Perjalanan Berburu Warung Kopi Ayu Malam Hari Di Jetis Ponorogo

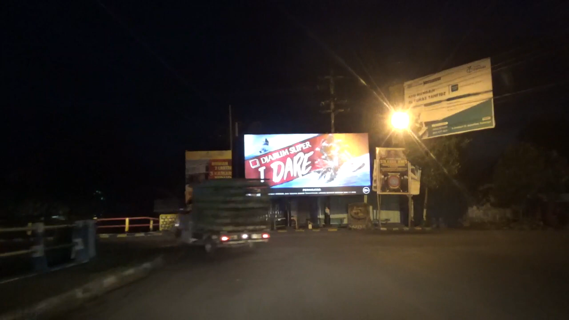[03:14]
Oke, ini stopan pertigaan ya, yang kanan yaitu ke alun-alun Ponorogo, kita ambil yang kiri jalur Pacitan Trenggalek.
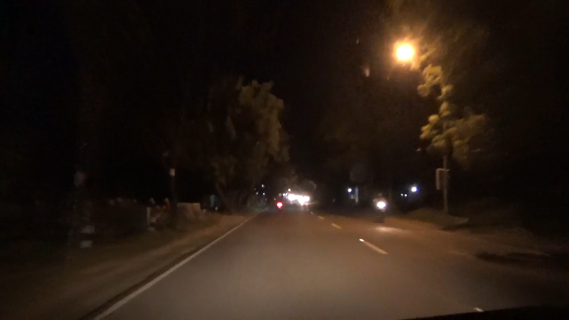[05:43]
Beginilah suasana ya jalur Ponorogo Pacitan Trenggalek Jalari. Ngendi? Madusari. Madusari. Madusari ki melu ngendi? Si mano mano? Siman. Madusari Siman. Iki dulu ki melu Balong. Itu perapatan Balong. Ayo gitu lho, perapatan Proliman tadi. Perapatan lo Proliman gini? Perapatan Basing ulang kan malu Kauman.
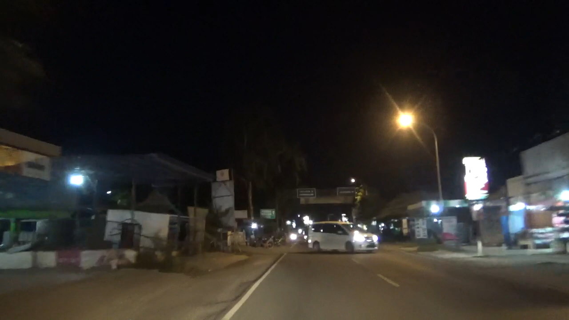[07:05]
Topan perempatan jalan ya yang lurus yaitu menuju Pacitan,
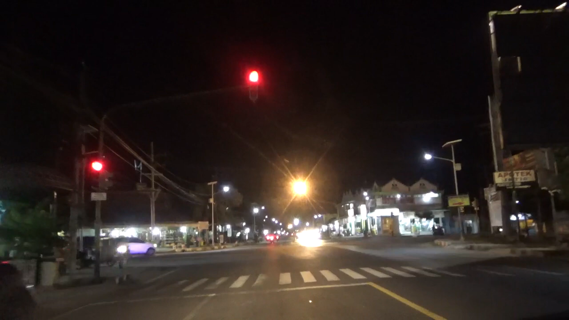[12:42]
Gontor, dan yang ke kanan ke arah Pacitan, ke arah Balong, Rayun, Rayun, tembus Panggul, tembus Panggul. Terus yang lurus ke Trenggalek Tulungagung. Maka dari itu kita mencari arah yang lurus. Saat ini yaitu di depan Polsek Jetis, teman-teman yang
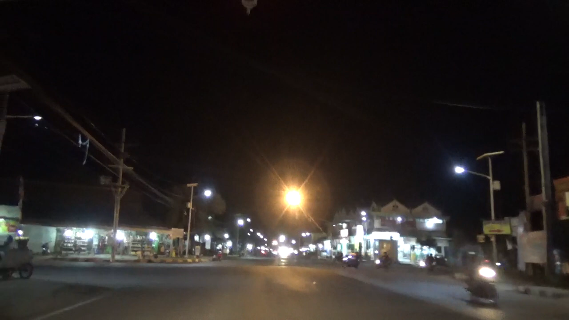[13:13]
kita berburu warung kopi di malam hari. Itu naik gunung ke karo kene wis dalane sanu nek ya ketambahan sudah rame ne.